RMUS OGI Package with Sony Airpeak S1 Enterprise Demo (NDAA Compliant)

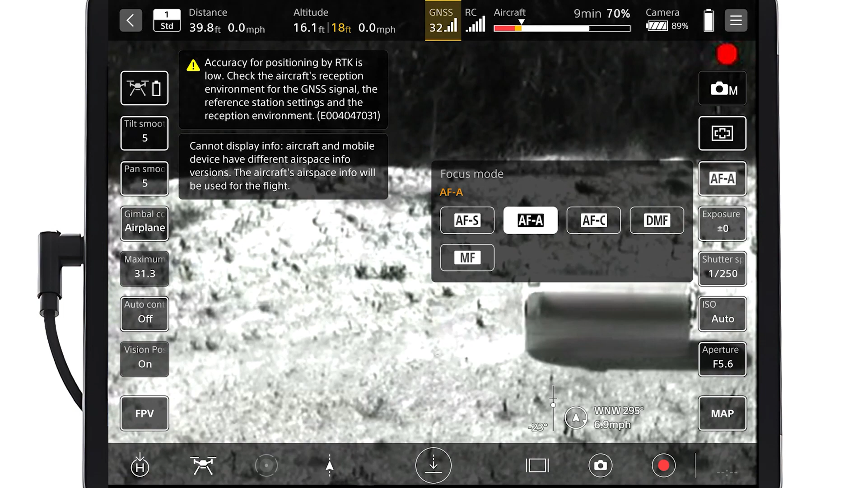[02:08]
Okay, so what you have on the screen here is you can switch between white hot and black hot here. Also, we're going to do a nuke. So that's going to recalibrate the sensor. And right now we have a small leak that's really hard to see in the tank here.
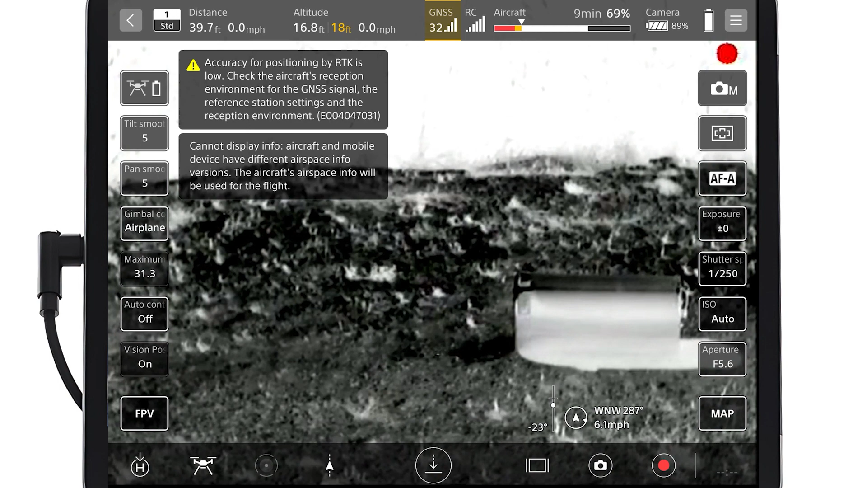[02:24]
So what we can do is go to our gem mode. We'll turn that on and you can start to see see the little green coming out here. So that's the real value. This is a very small leak, but we're able to see that in the gem mode, which it's a little bit harder to detect.
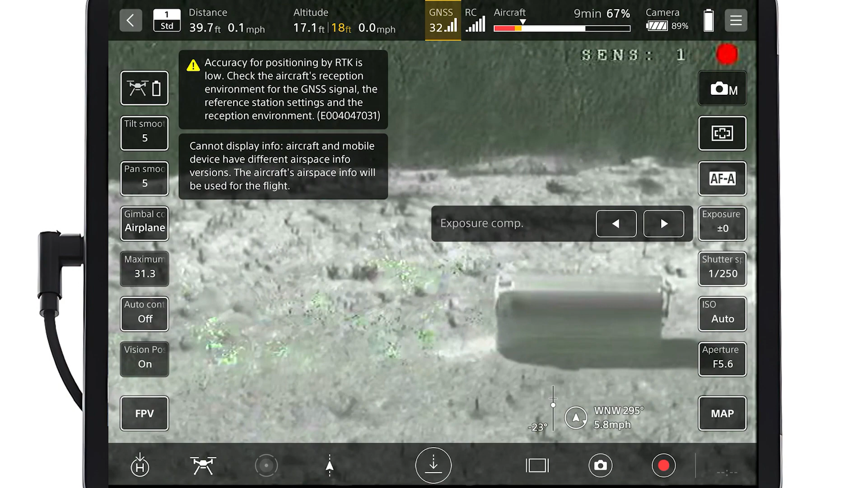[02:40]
If we move the drone a little bit, you're going to see the screen turn a little more green. So that's okay. What you're seeing here is you just have to let it settle. This is showing the movement on the screen. So it's a lot easier to detect.
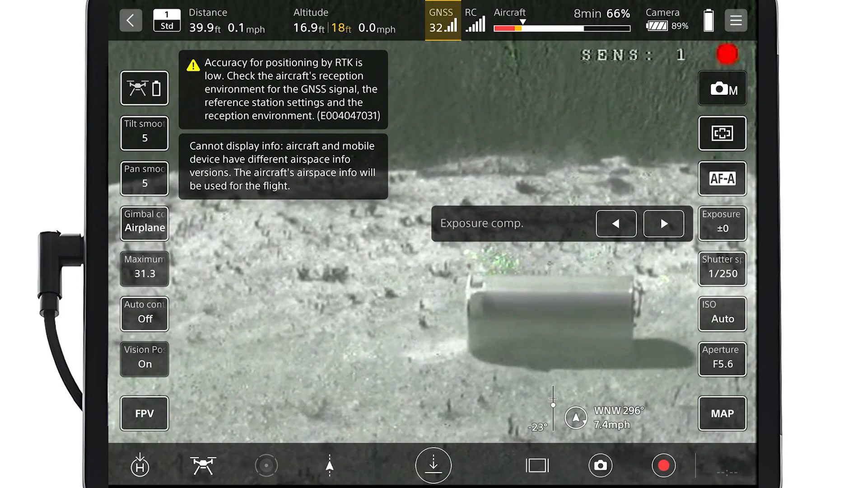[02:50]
Now we can also go to the exposure here and turn up the sensitivity. And we let it sit for just a second here and you're going to start to see a lot more turns green, but you're going to see the leak a lot more clear here.
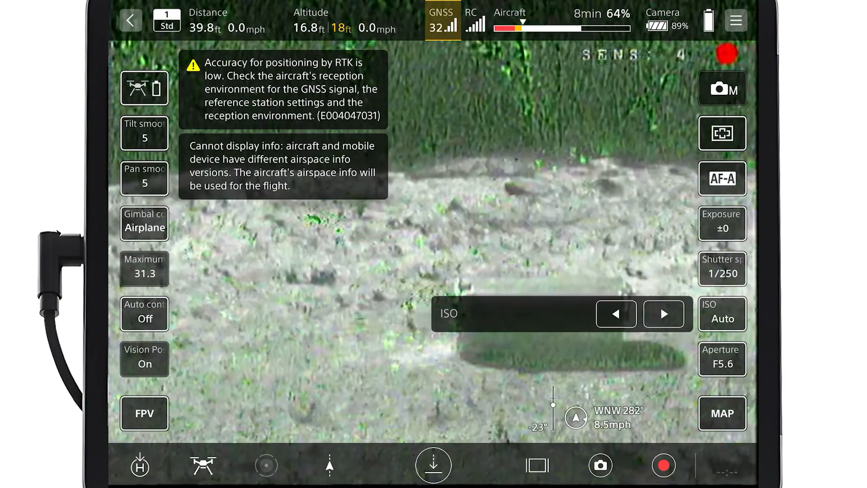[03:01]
Okay. So let's capture an event here. So we have the recording. We're going to capture this event. And we'll show you just in a minute how easy it is to do the recording.
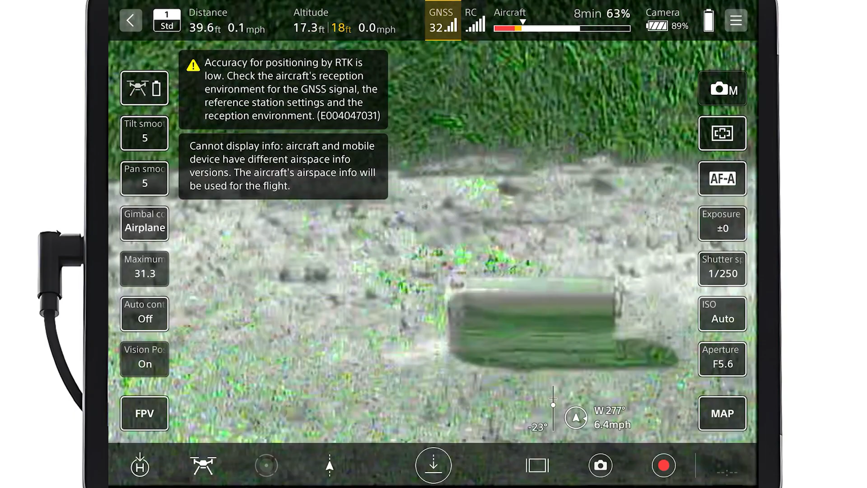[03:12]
So we'll go back to the regular mode here. We're going to do one more nuke to see how this works. There. Now you have a nice clean image of the leak.
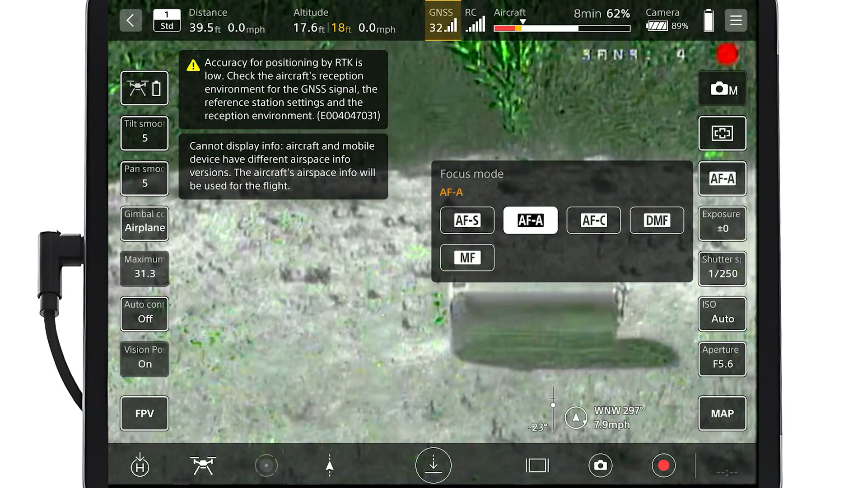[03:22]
And we can go in here and turn off the gem mode just so you see that one more time.
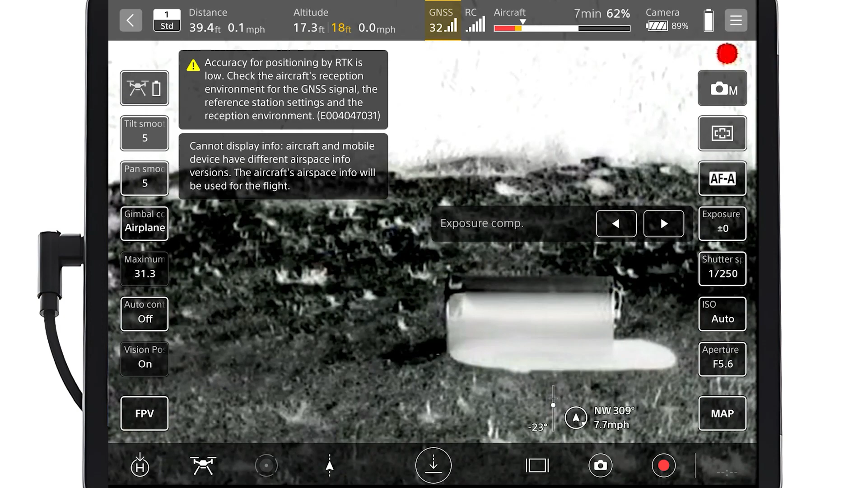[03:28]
And we can go back to the white hot mode here.
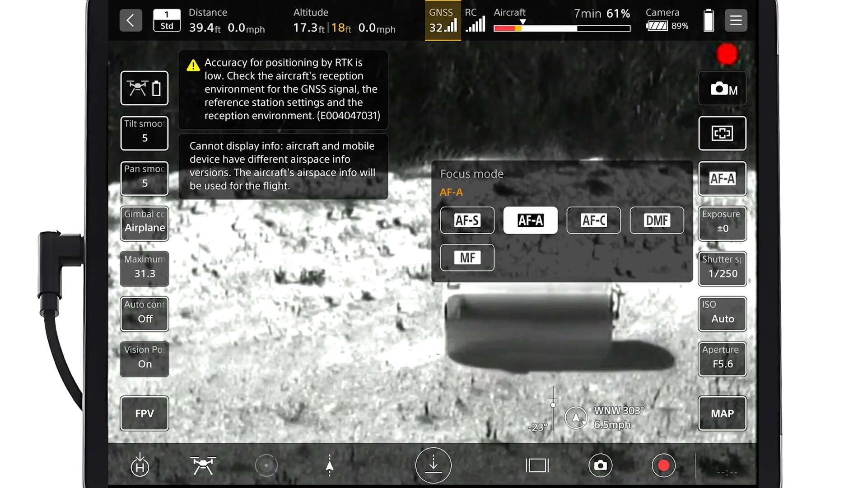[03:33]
Okay. So we've done our flight, captured the data out in the field. We showed how that worked on the screen capture there.